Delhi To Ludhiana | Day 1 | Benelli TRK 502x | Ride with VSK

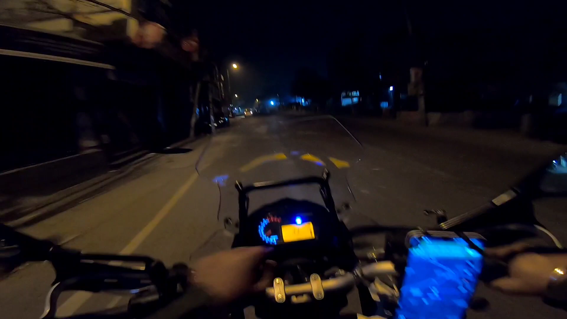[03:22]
तो भाई लोग ट्रिप मीटर कर दिया है जीरो। अब यहाँ से किलोमीटर्स दिखा रहा है 240। ये कुछ पटियाला मैंने अभी डाला है